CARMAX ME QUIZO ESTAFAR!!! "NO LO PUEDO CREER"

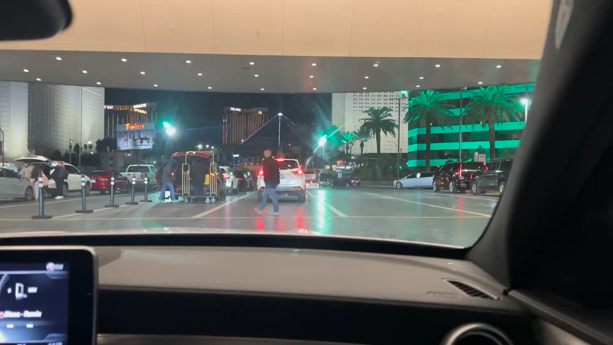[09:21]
Después de Cuatro horas Cinco horas Este Obviamente ya está oscuro Estamos aquí en el MGM Venimos a recoger El Hellcat Creo que aquí está Si es este que está aquí
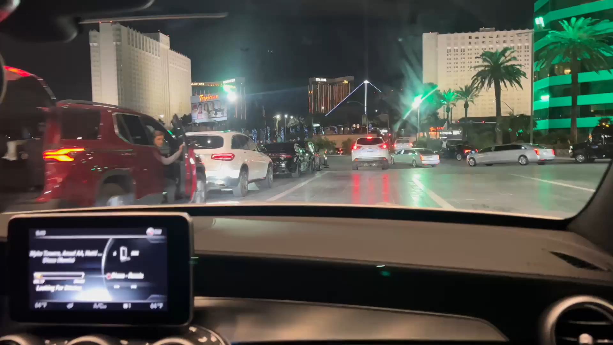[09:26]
Ya Ya lo
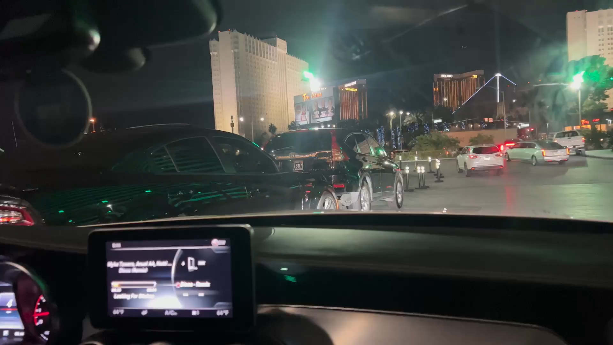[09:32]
Están aquí esperándonos Para entregarnos el auto Y ya felices Ok amigos Dejamos ya el Mercedes